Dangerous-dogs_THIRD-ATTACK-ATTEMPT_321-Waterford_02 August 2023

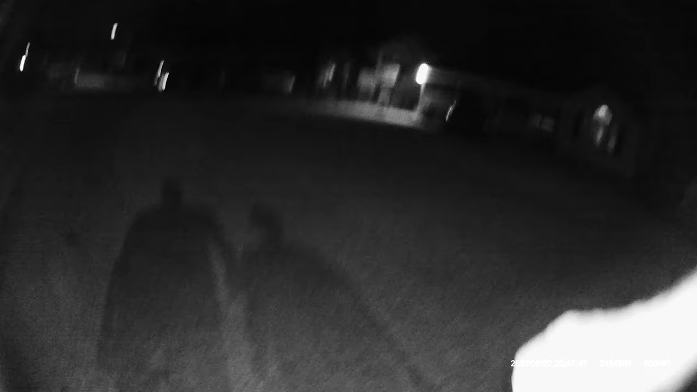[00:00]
Really? Come on, get over here. He's right there. I see him. Get back!